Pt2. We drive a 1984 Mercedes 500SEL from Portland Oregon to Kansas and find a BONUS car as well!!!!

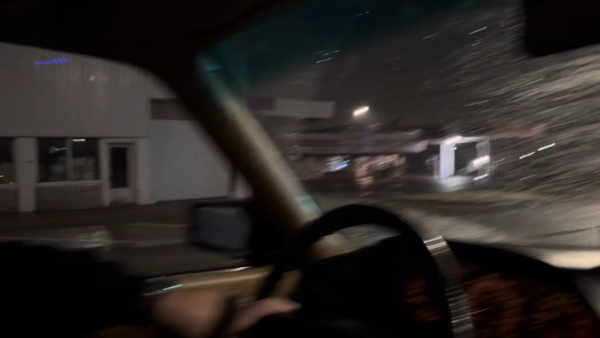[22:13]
well we've pulled into newton it's a little rainy but we're gonna go ahead and check out this uh